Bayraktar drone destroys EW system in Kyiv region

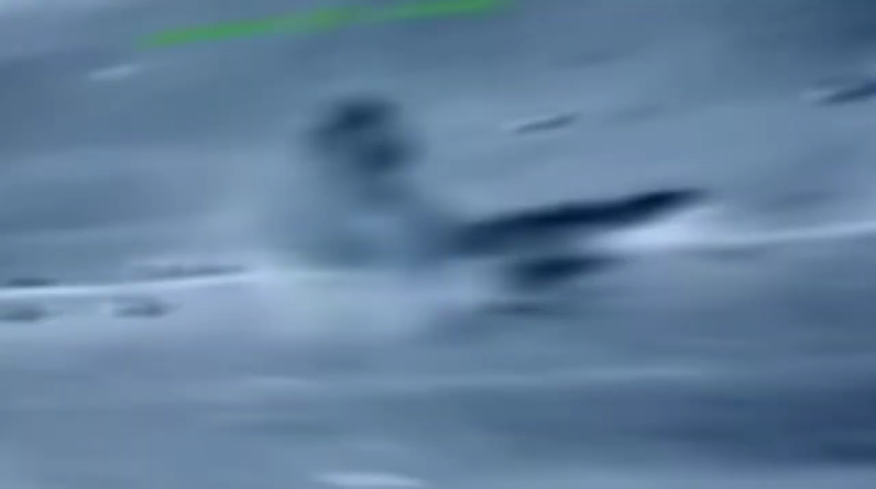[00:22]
Our Barakter TB2 operators have skillfully worked out the enemy's EW system in the Kyiv region, he said.